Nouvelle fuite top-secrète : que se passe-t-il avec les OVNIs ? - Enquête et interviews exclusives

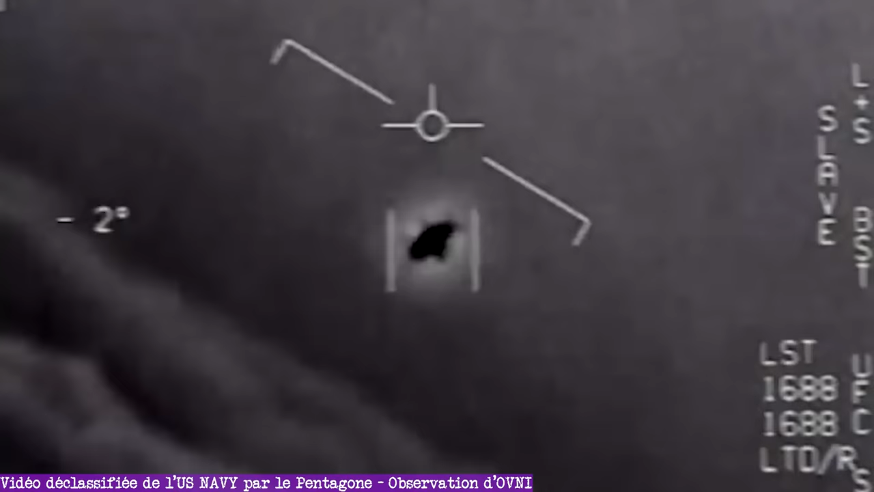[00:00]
La situation autour des OVNI est explosive aux Etats-Unis depuis des années, et là on assiste à une nouvelle vidéo qui sème le trouble.
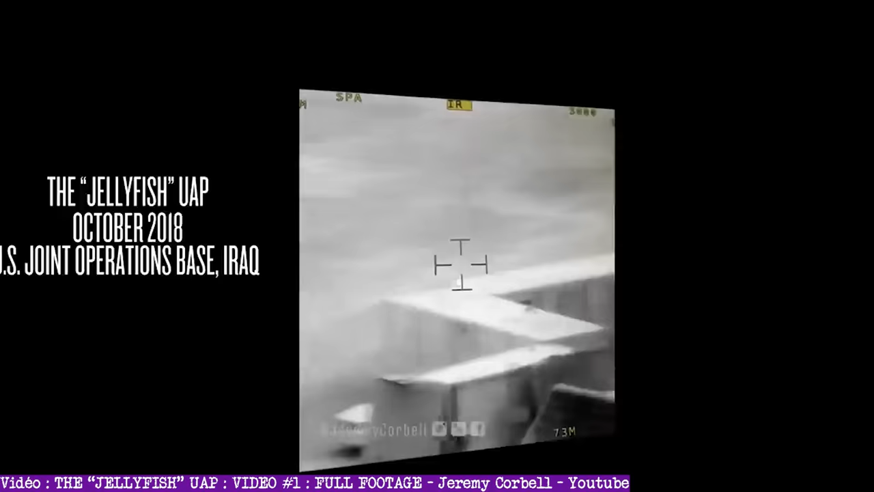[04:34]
Maintenant, voici la description qu'en fait Jeremy Corbel au moment de la diffusion. Ce sont les images brutes d'une incursion de Pan filmée par l'armée américaine.
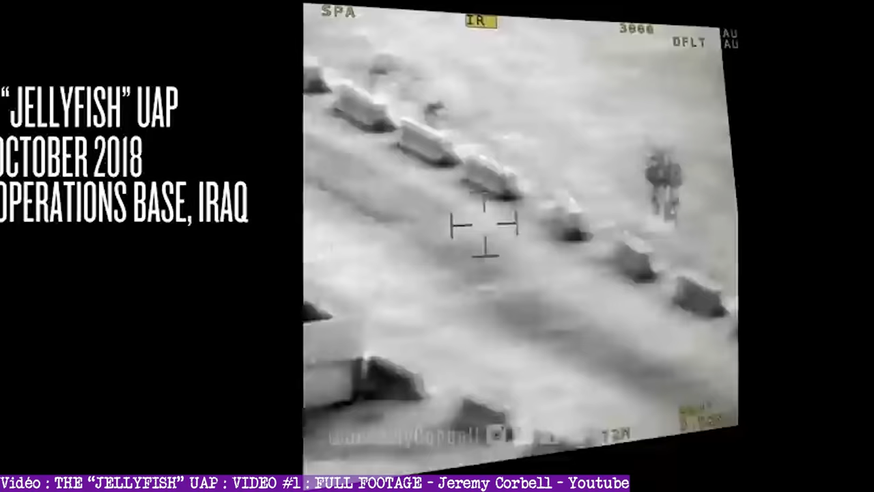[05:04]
Les images ont été prises dans une base d'opérations conjointe des Etats-Unis, en Irak.
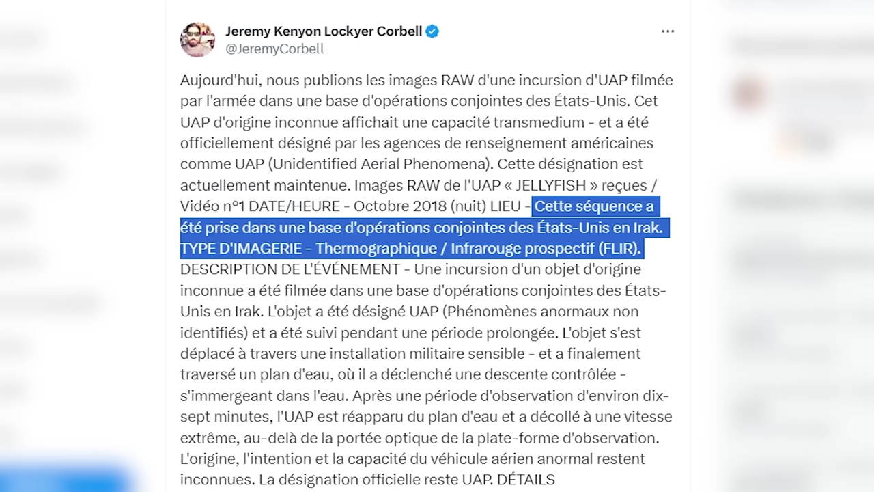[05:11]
Ces images ont été capturées à l'aide de la technologie thermographique et de caméras infrarouges à vision frontale, connues sous l'acronyme FLIR, pour Forward Looking Infrared.
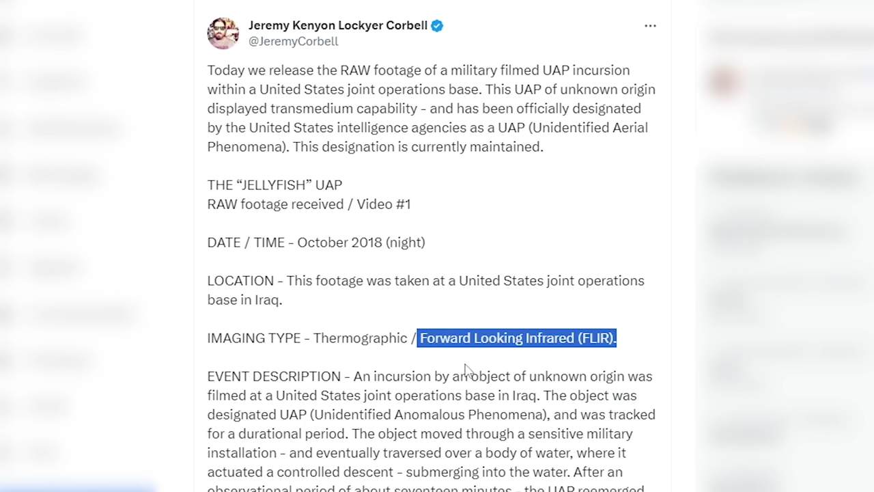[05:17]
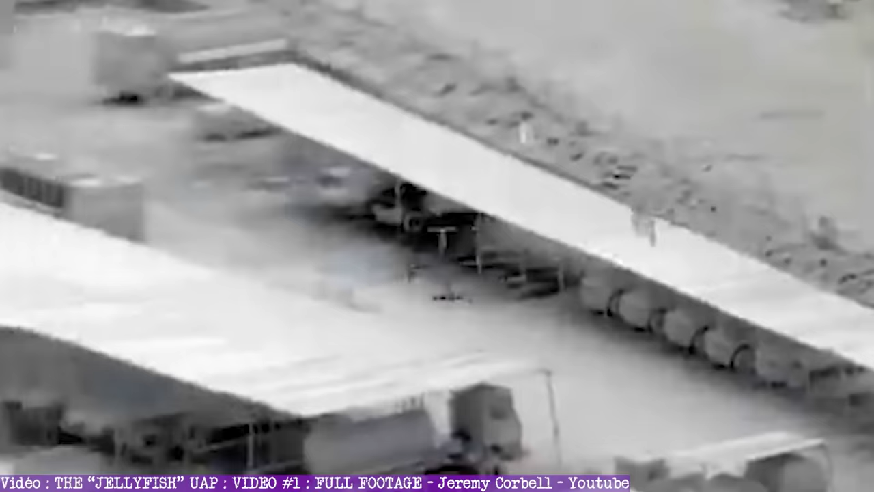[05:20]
L'objet a été suivi pendant un long moment, s'est déplacé à travers une installation militaire sensible,
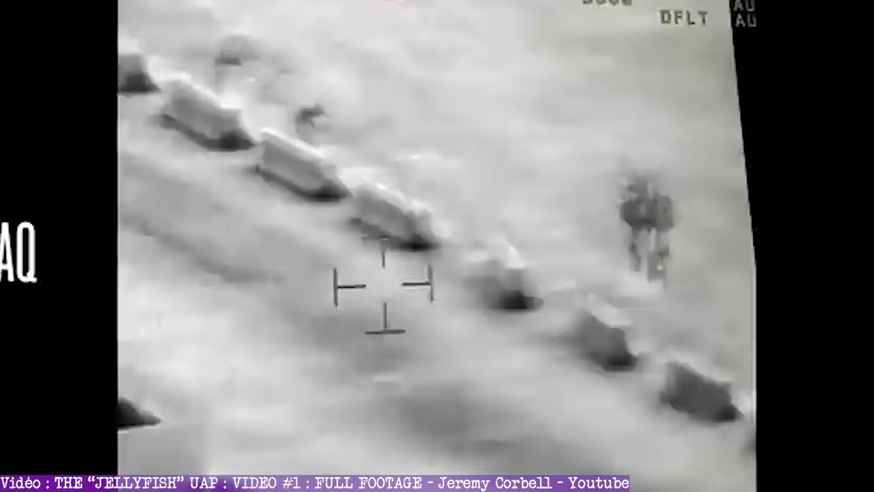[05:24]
et selon Jeremy Corbel, il aurait finalement traversé un plan d'eau, où il aurait effectué une descente contrôlée en s'immergeant dans l'eau.
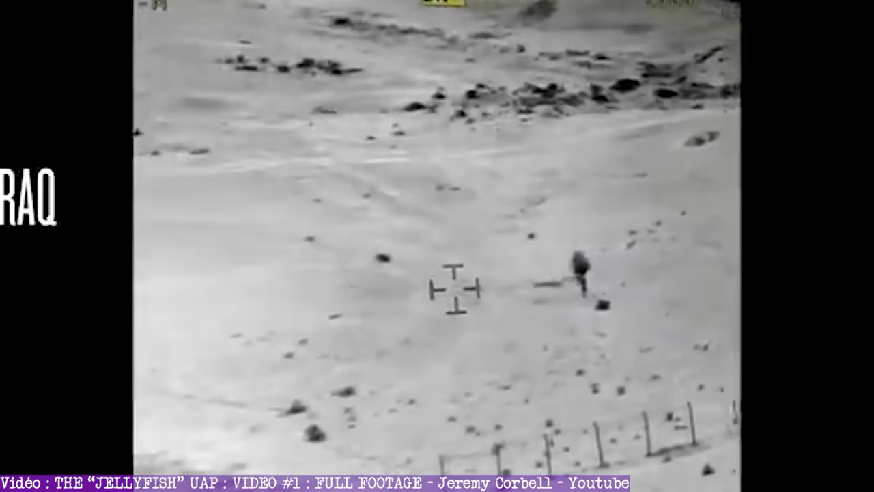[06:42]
qui sont normalement associés aux engins propulsés par des moteurs ou d'autres formes de technologies de propulsion. Cela suggère donc que l'objet utilisait une forme de technologie ou de phénomène encore inconnu ou non identifié pour se maintenir en vol.
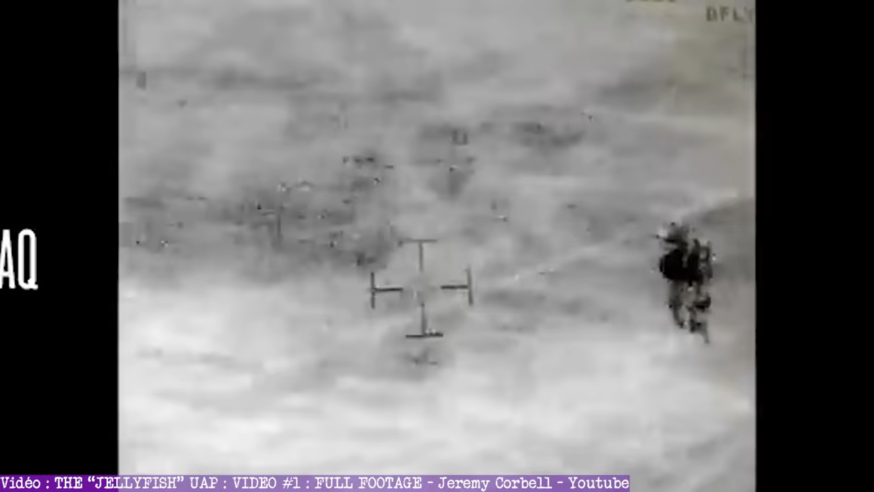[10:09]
Mais alors, c'est quoi ce truc ?
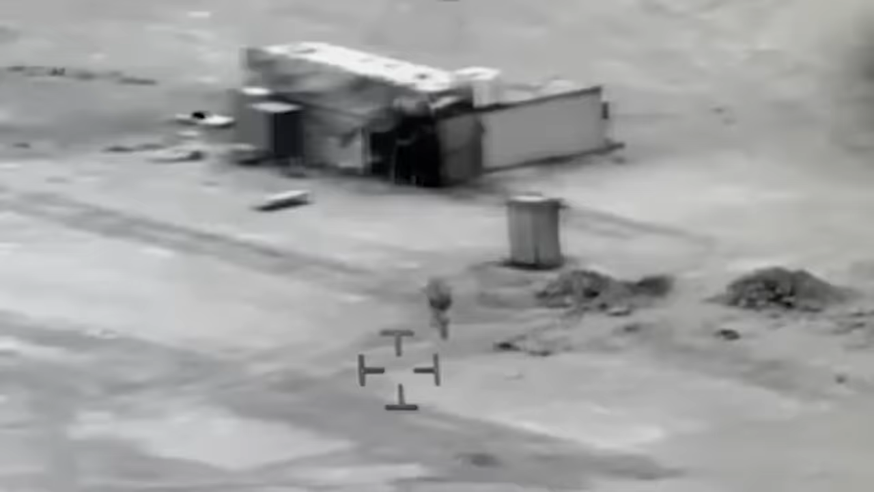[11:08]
Et effectivement, après analyse détaillée, on peut constater une variation générale du niveau d'exposition.
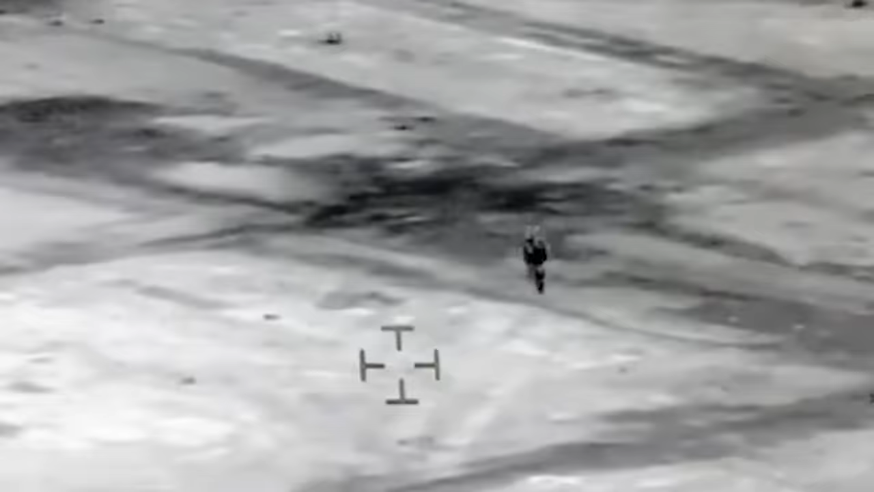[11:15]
Rappelons aussi qu'il fait alors nuit noire à ce moment-là. Je sais ce que certains se disent peut-être. Alors, ce n'est pas une crotte d'oiseau ou un quelconque artefact sur la lentille,
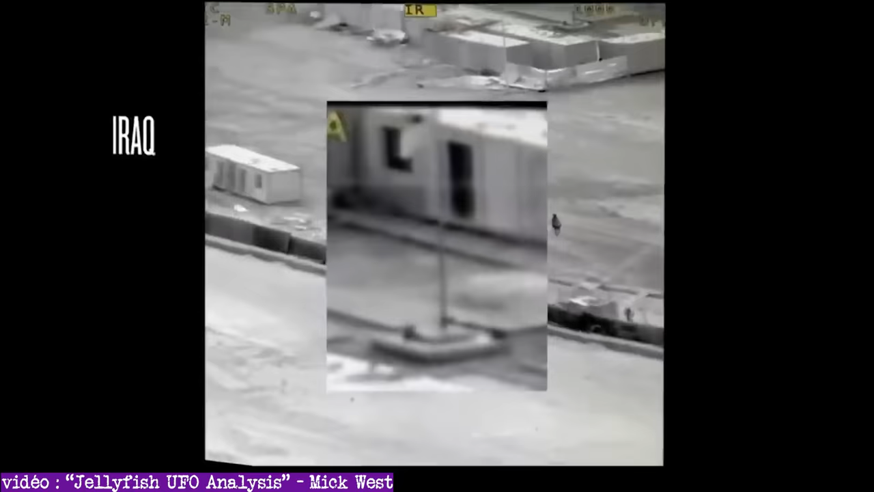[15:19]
Il met notamment en évidence que l'objet se déplace exactement dans le sens du vent, puisqu'on voit à un moment donné un drapeau qui nous permet d'en déduire la direction. Ah et d'ailleurs si vous vous demandez pourquoi est-ce que ces deux personnes ne remarquent pas l'objet, et bien c'est tout simplement parce que, je le rappelle, il fait nuit noire et l'objet volant est probablement assez haut dans le ciel.
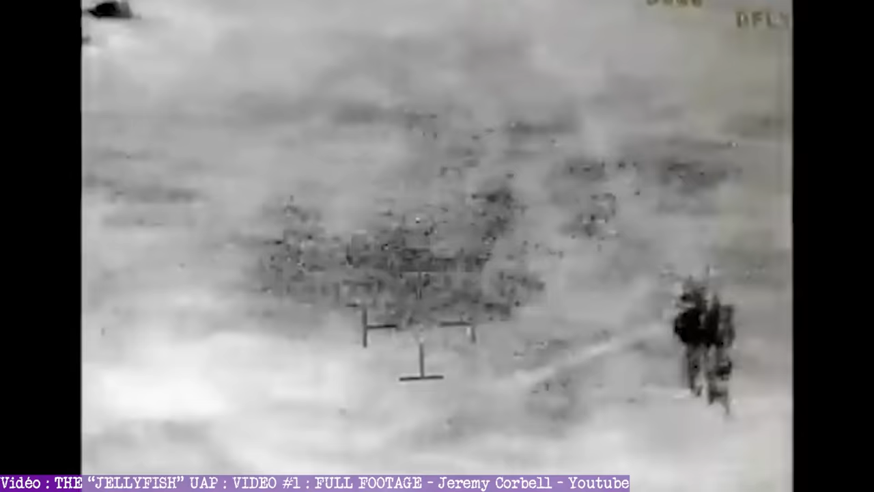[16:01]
Mais on voit donc dans cette vidéo que l'objet se déplace calmement.
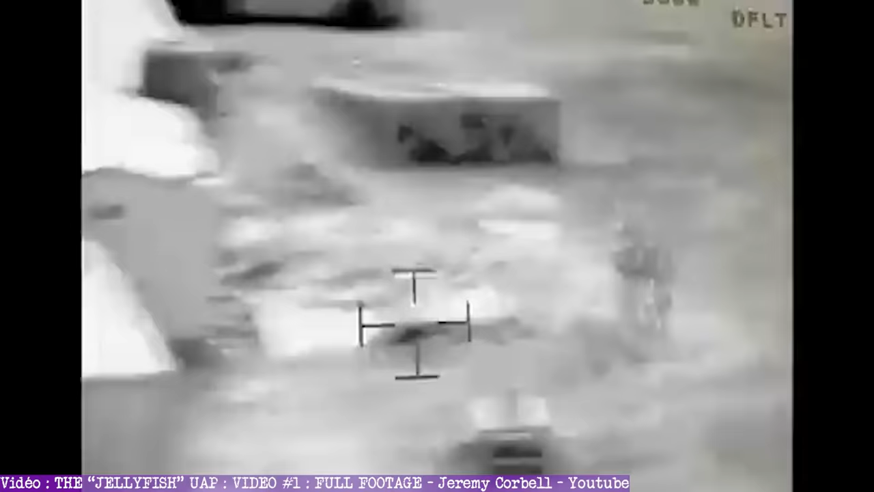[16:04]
D'ailleurs il se déplace même parfois trop calmement, c'est pour ça que certains pensent que c'est carrément quelque chose bloqué sur la lentille.
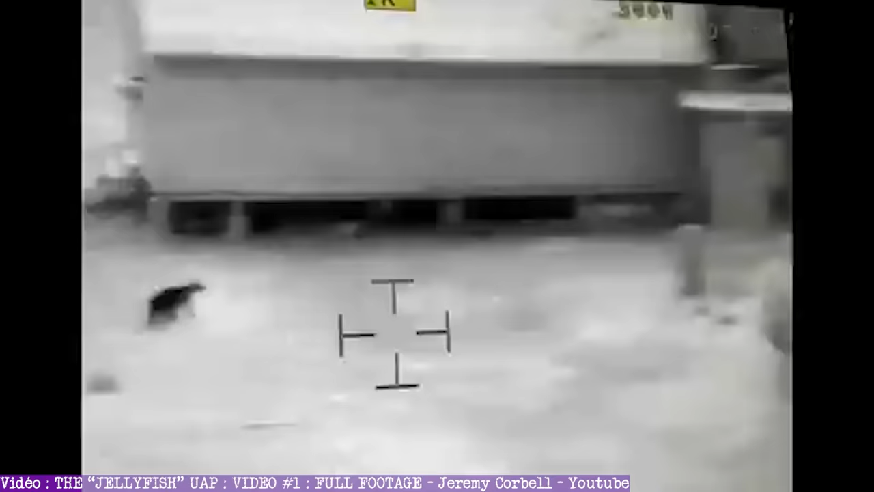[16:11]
Ça paraît extrêmement bizarre. Rappelons que des effets d'optique sont à l'oeuvre puisque le ballon de surveillance ne bouge pas mais la caméra montée sur lui,
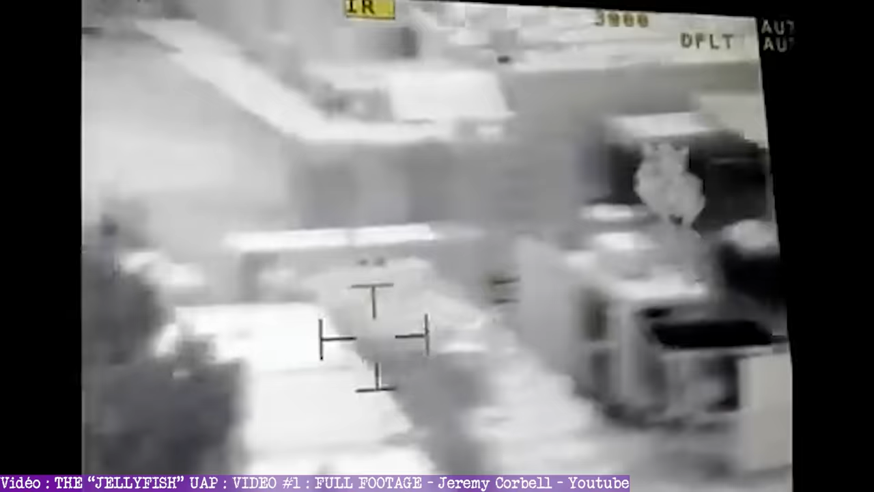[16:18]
elle, elle a une rotation pour justement suivre son mouvement.
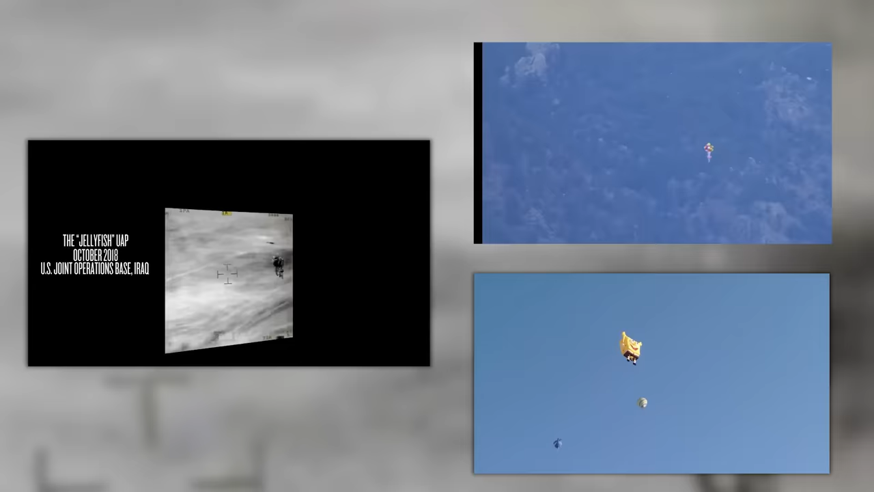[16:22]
Mais c'est plus simple avec un exemple concret donc voici des vidéos avec des ballons qui montrent un mouvement assez similaire. Bon bien sûr, et il le dit lui-même, ça reste une hypothèse.